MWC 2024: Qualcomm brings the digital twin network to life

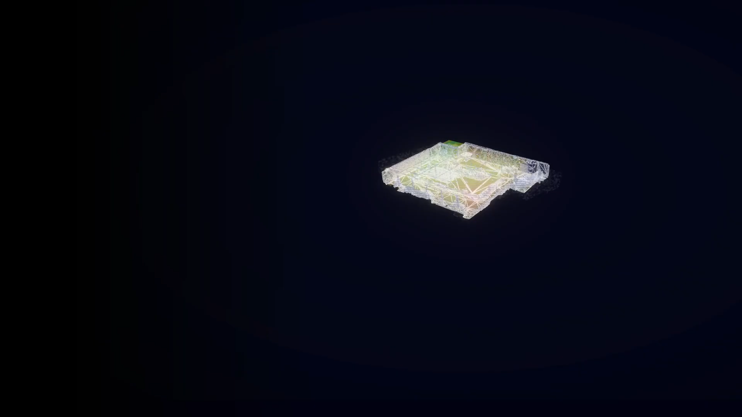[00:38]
We create a digital twin of this RAN testbed, including the radio environment and the system components.
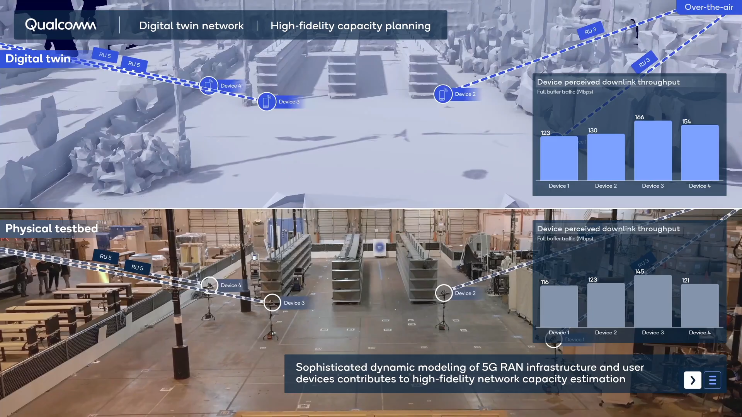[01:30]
Sophisticated dynamic modeling of 5G RAN infrastructure and user devices
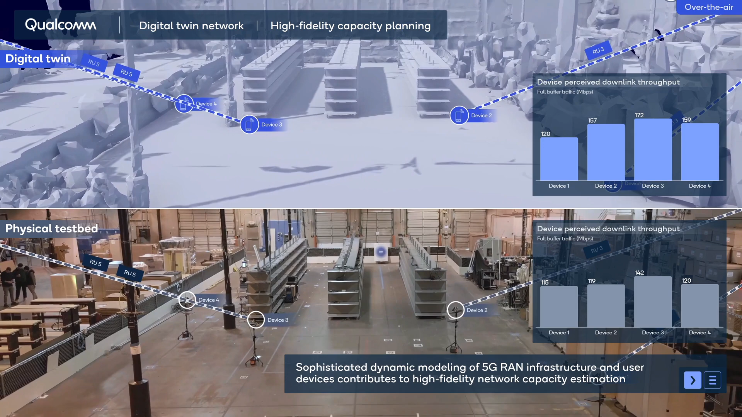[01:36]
builds on precise wireless channel predictions to power high-fidelity network capacity, estimation, and planning.
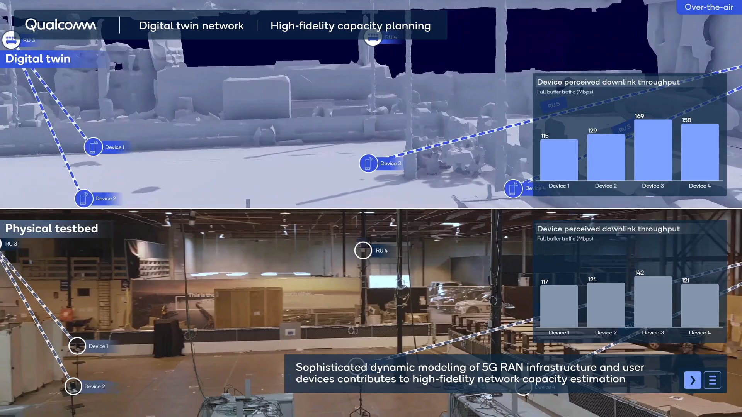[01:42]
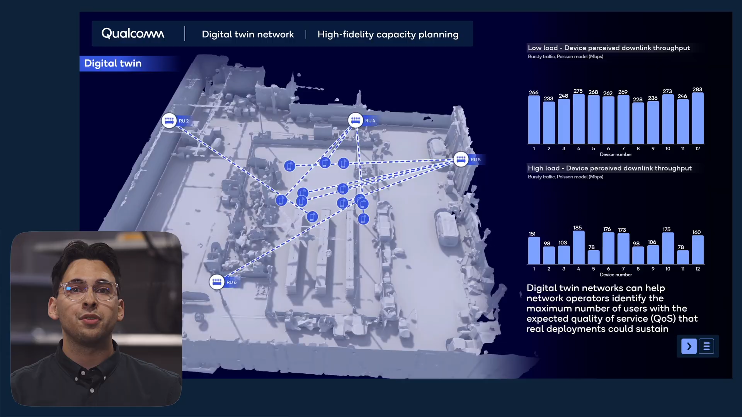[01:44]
This could help network operators identify the maximum number of users with the expected quality of service that real-world deployments could sustain. The digital twin network can help operators identify potential performance bottlenecks and evaluate alternate scenarios to answer what-if questions.
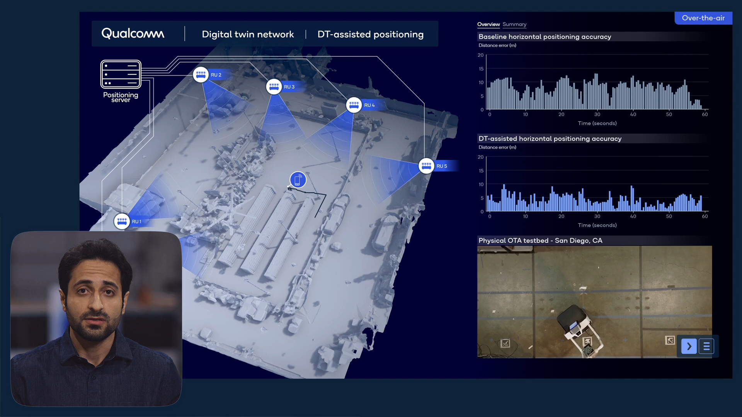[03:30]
The digital twin's ability to represent real-world spatial signal patterns can also improve positioning. The enhanced positioning feature we will now look at is powered by an AI model trained with high-quality synthetic data from the digital twin network. Compared with a classical positioning scheme, the AI-based scheme reduced the positioning error significantly.